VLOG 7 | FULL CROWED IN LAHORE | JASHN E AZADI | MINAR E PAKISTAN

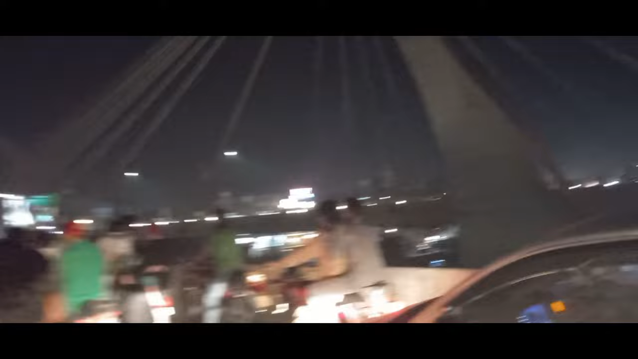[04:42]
रात के 10 बज चुके हैं, लेकिन आप रश चेक करें कि मीनारे पाकिस्तान के सामने नया पुल बनाया गया है,